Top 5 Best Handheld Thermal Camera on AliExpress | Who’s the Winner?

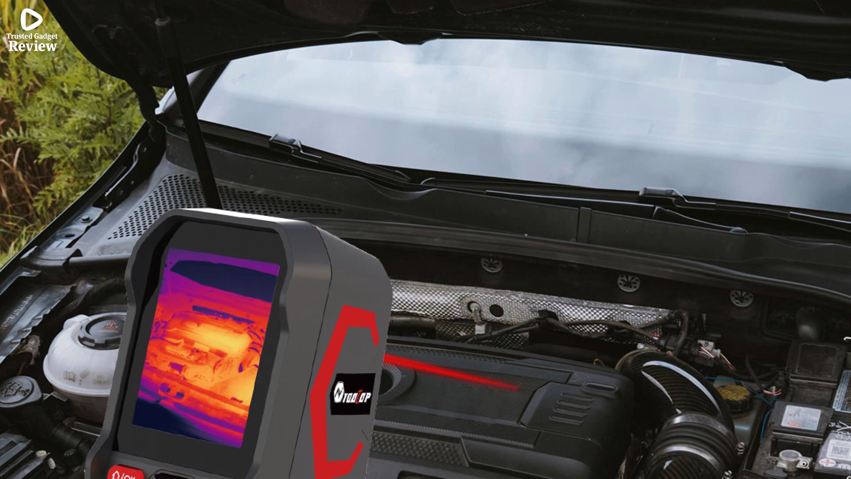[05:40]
The 2.8-inch screen displays images with nine different color palettes, making it easy to spot temperature differences. It also supports distance compensation within 5 meters for more accurate readings.
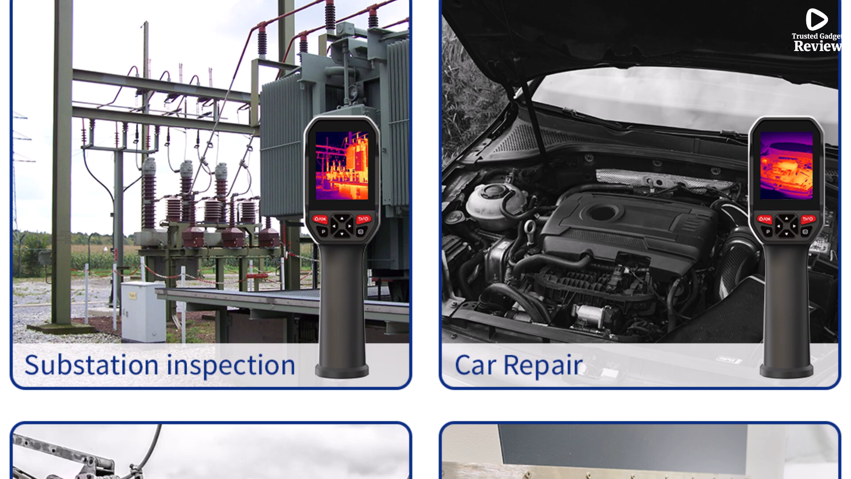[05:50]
The built-in 2600 mAh lithium battery ensures long use,
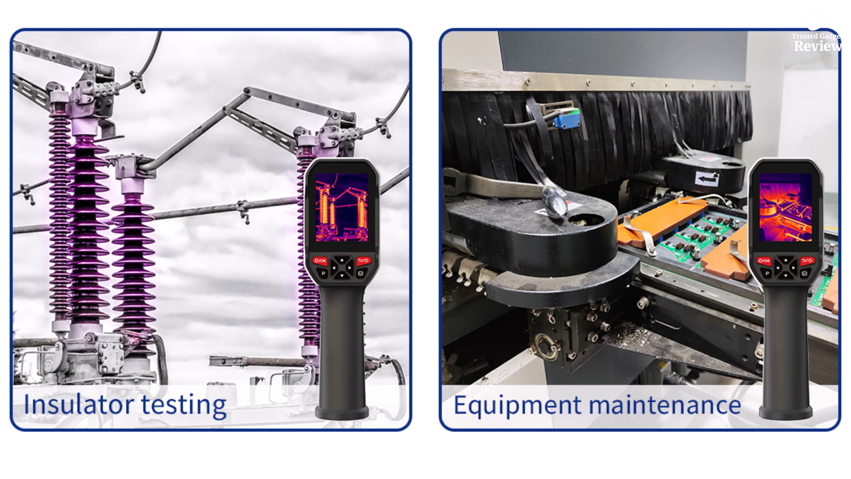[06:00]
while 8GB of memory lets you store plenty of photos and videos in JPG and MP4 formats.
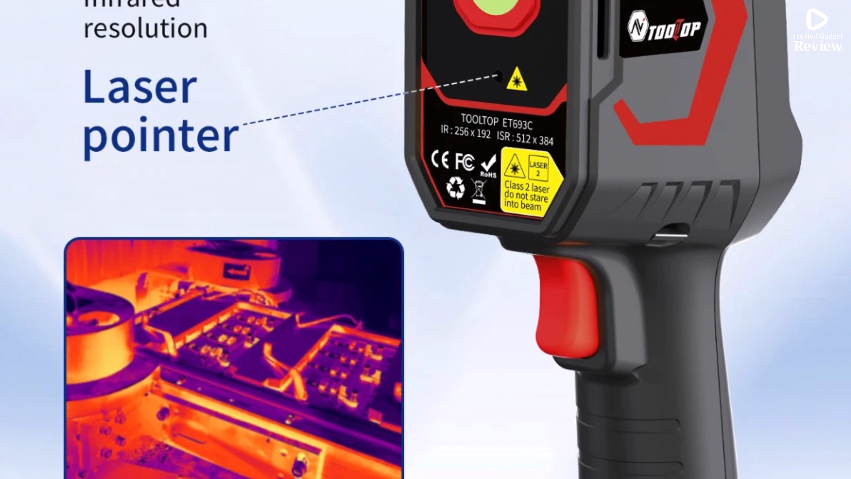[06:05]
Plus, it has a laser pointer to highlight targets and supports multiple languages.